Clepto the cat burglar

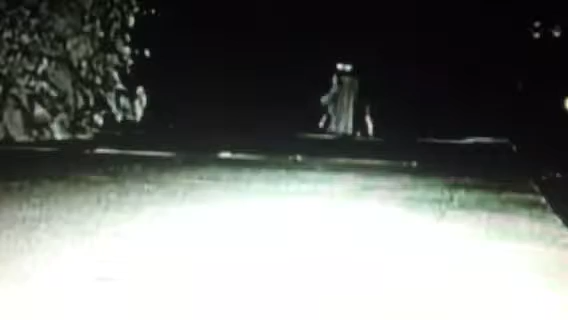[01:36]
The TV network Animal Planet recently installed a camera outside the house.
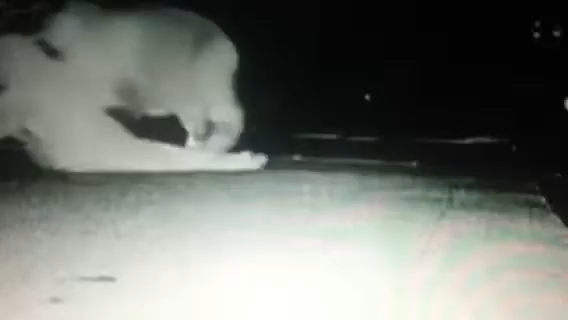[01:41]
It captured his nightly forays for a week. Chu says Dusty's record take for one night is pretty amazing.
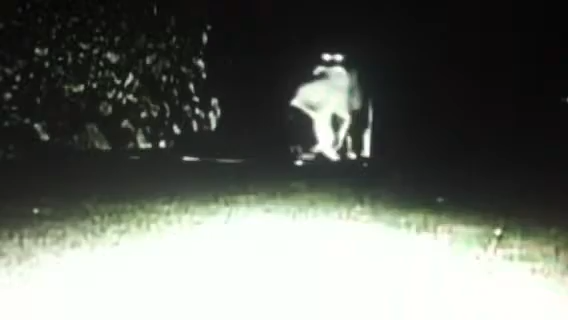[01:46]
One night, how many? One eleven. Eleven different things.